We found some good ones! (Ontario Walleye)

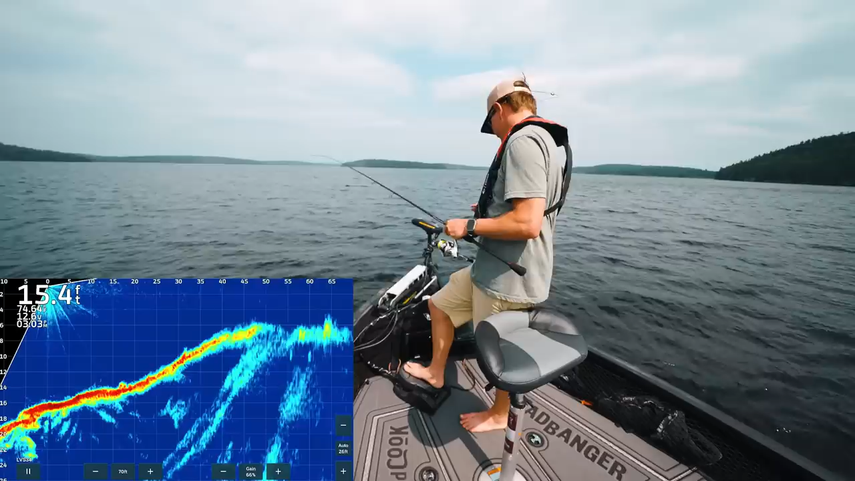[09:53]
We're just looking, trusting the electronics. You can see those rocks straight into the surface. Maybe a smallie. Ah, I don't think there's smallies right here. It could be walleyes up here though. I've seen them up in the rocks. Oh no. Oh, why is my drag so loose? That sucked right there.
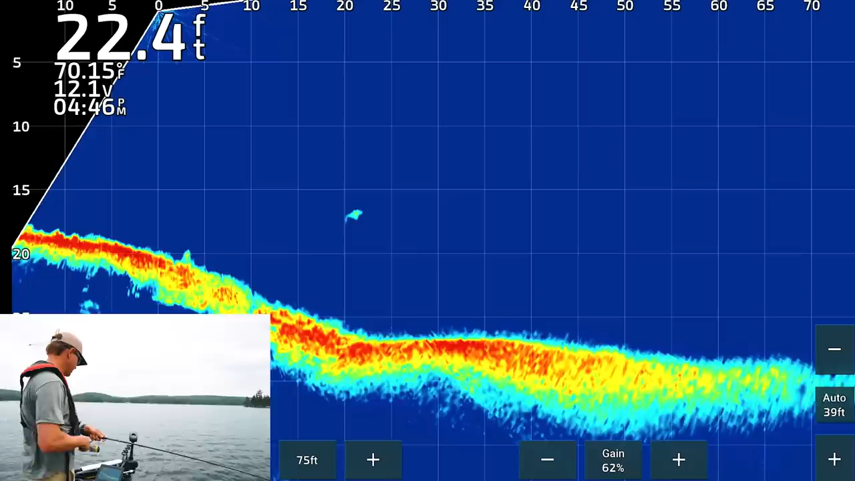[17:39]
On screen: depth 22.4 ft, water 70.15°F
There's another fish on live scope, 25 feet in front of us. This might work out. He's chasing. He's chasing. Oh. Man. I think that was a hungry walleye cruising around.
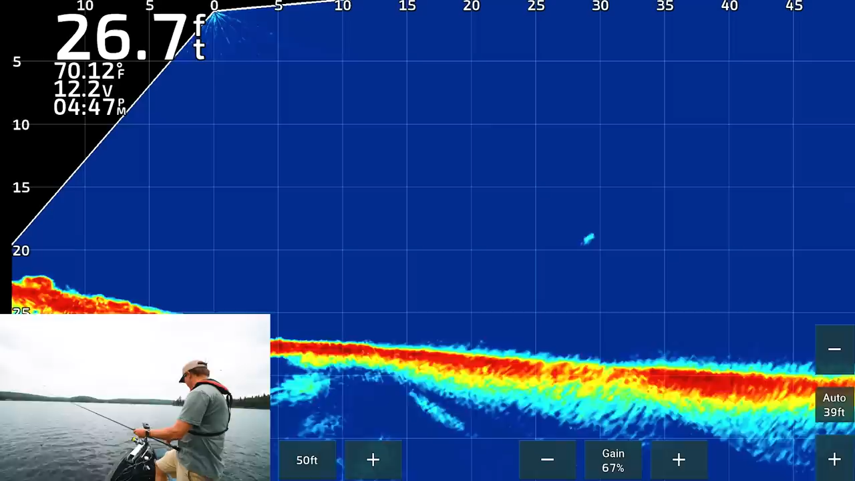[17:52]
On screen: depth 26.7 ft, water 70.12°F
30 feet. Oh, he might be coming for my bait. I just saw him darting. Oh, he's chasing. He's chasing. Oh, come on. Come on. it's going to drop right on him.
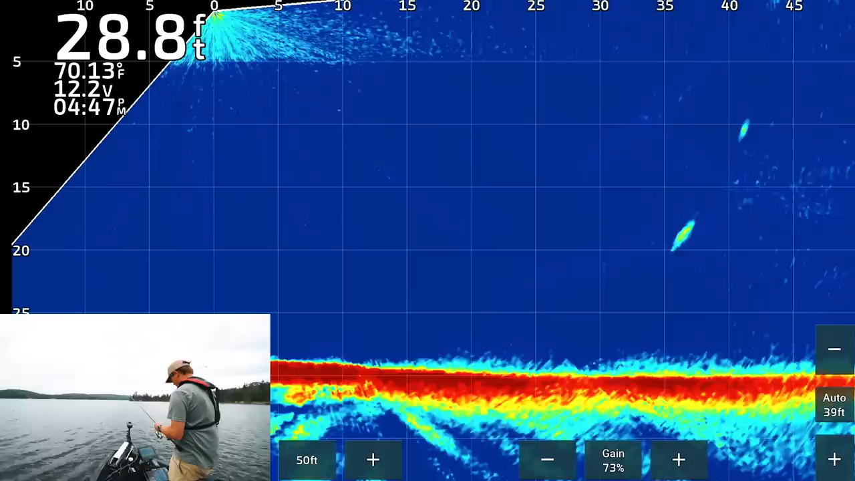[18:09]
On screen: depth 28.8 ft, water 70.13°F
Oh, come on. Come on. Come on. Yes. Oh, that was so cool.
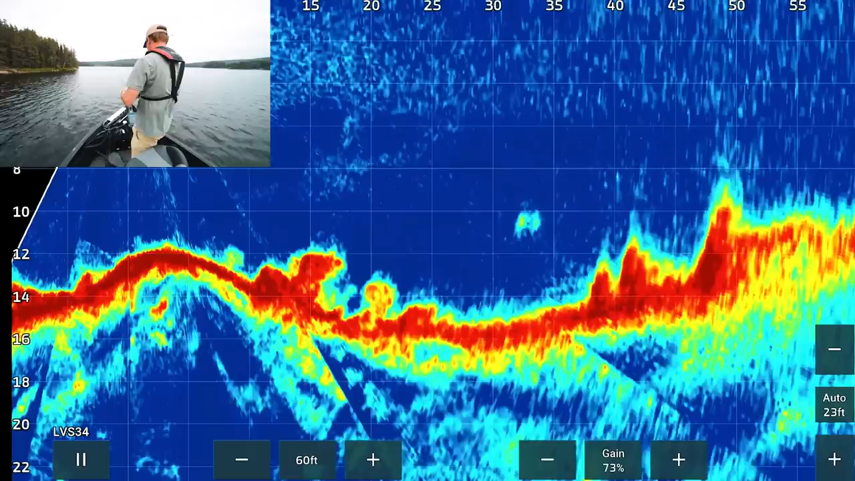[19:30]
That looks like pretty big one too. 45 feet. Off the nose. Oh, he's coming fast towards us. This one baits a little too far behind him though. See if I can catch up. It's going to drop right on his head. Look at this.
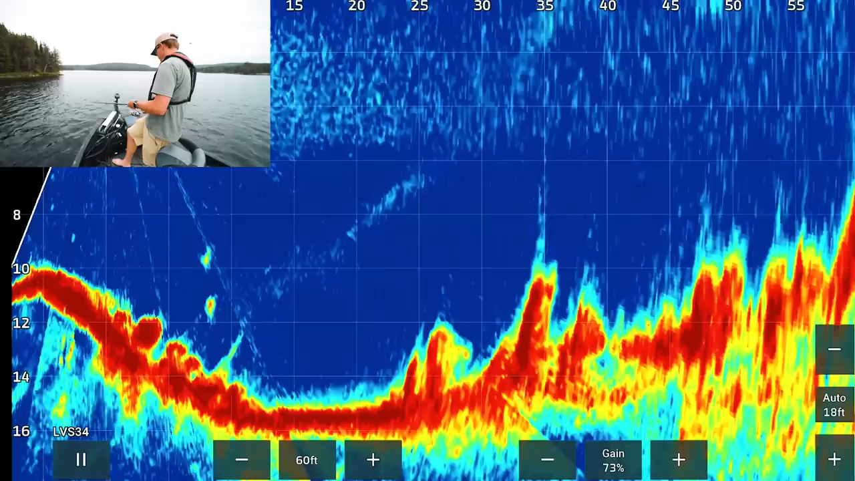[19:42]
Oh man. He's coming. Coming, he was. Yep. Oh.
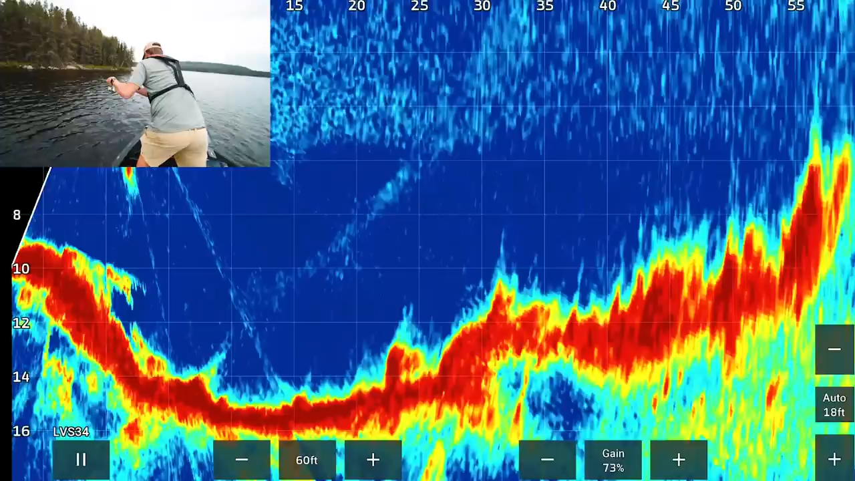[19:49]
Baby. Fish are chowing. This one is, I think, just as big as the last one.
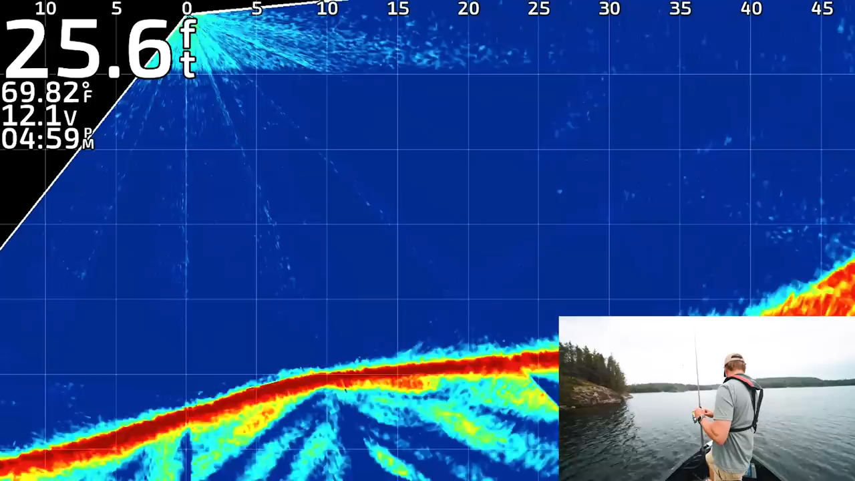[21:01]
On screen: depth 25.6 ft, water 69.82°F
Where is he? 25 feet. Oh, it's going to be close. Oh yeah. Oh yeah. Got her. Oh, my drag was so loose.